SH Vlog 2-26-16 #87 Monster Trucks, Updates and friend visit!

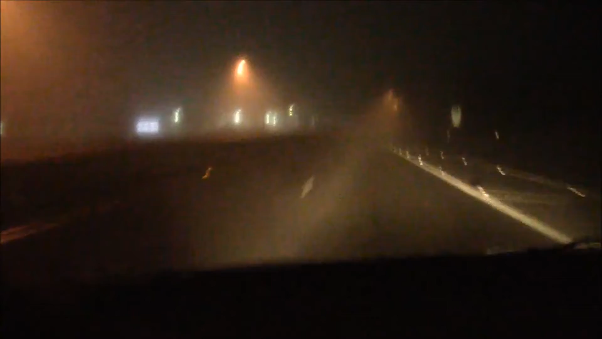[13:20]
Mommy says that's rude. Don't do that. Stop. This video, well, you can kind of see the fog from there. We when you go underneath it, obviously, because of the lights. But what's funny is it is very thick fog. What's funny is I can see better through the viewfinder than I can on the actual road. That is so weird. It's almost like I could drive better with this. You know, it's starting to lighten up now. I just came through a very rough patch of fog. So, barbecue. It was good. Just a good little impromptu visit.